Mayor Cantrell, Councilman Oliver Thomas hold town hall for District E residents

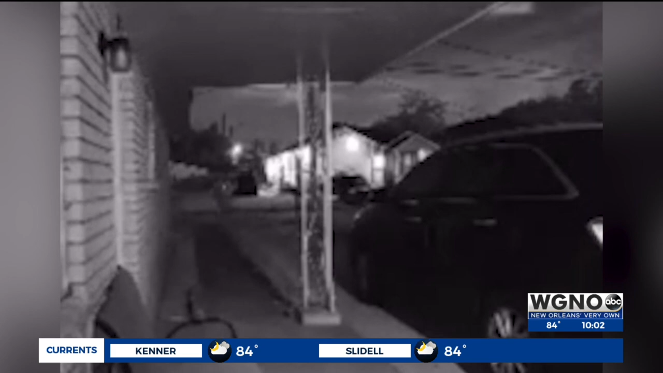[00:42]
I just saw someone slam my car door and run. It was like three guys. Ashley Chris had her car for only six months before